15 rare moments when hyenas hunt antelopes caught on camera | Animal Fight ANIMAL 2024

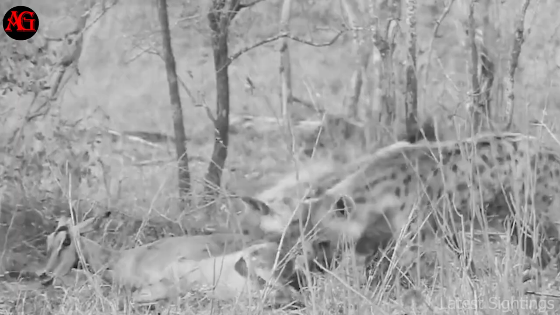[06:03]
The sight of cheetahs and hyenas eating antelopes epitomizes this.